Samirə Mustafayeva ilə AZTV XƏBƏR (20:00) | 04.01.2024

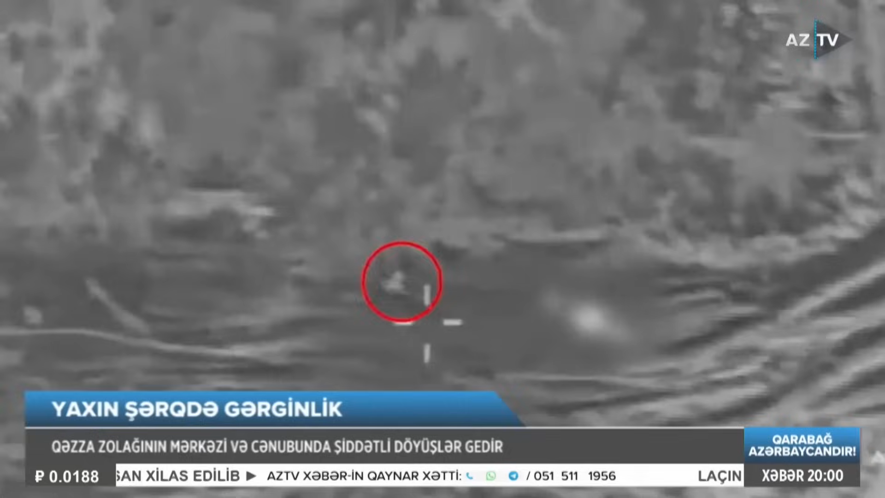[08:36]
Qəzzaz olağının mərkəzi və cənubunda şiddətli döyüşlər getir.
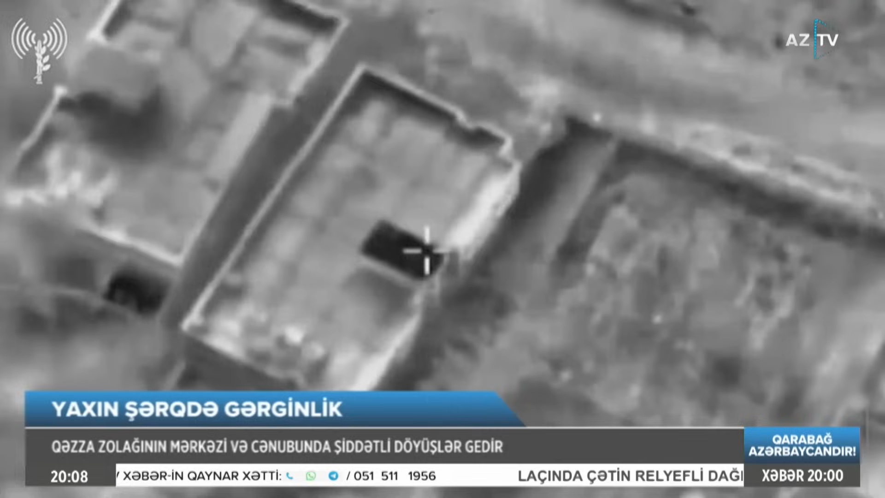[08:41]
İsrail müdafiə qüvvələri son sutqada Qəzzanın müxtəlif rayonlarında tank əleyhinə bölmələri məhv etdiklərini açıqlayıb.
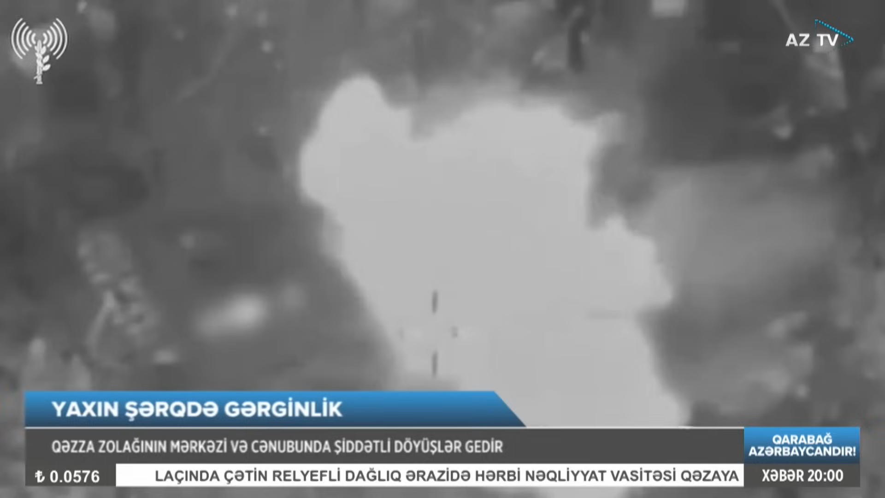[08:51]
Ordunun məlumatında deyilir ki, Həmasın tank əleyhinə dəstələrinin istifadə etdiyi hərbi obyektdə və daha iki tikiliyə aviyyə zərbələr indirilib. Bundan əlavə, Xan Yunisdə, İsrail hərbçilərinin yaxınlığında partlayıcı qurğu yerləşdirməyə cəhd edən üç terrorçu zərəsizləşdirilib. Həmasa məxsus silah-sursa tambarına da zərbələr indirilib.